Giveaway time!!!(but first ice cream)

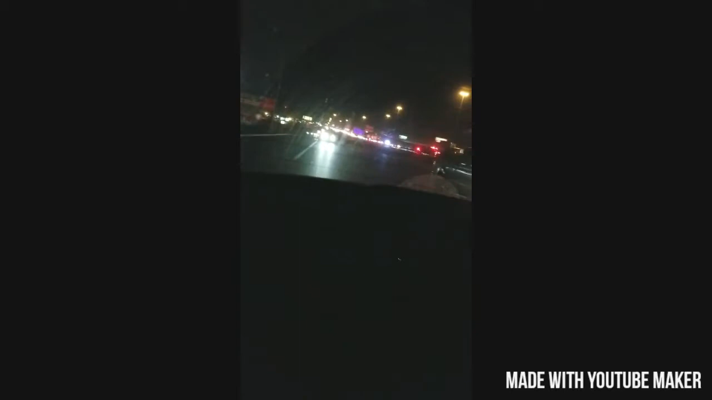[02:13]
that's crazy guys we just passed a car crash or no with a semi a semi right um no it's a semi it took it over oh i feel i feel sorry for those cars back there because guys i i didn't i didn't get it on camera but it was it was it was all the way from dairy queen all the way to over here